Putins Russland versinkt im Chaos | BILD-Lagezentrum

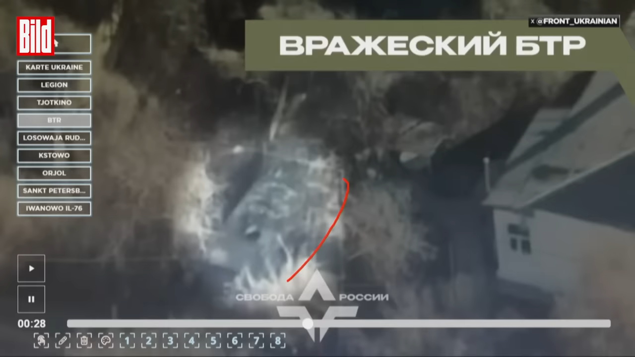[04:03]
Markiert sein soll hier laut Angaben der Anti-Putin-Rebellen eben ein BTR-80. Es könnte aber auch sein, dass es sich um Kettenfahrzeug von Typ BMP-1 oder BMP-2 handelt. Das ist nicht ganz klar.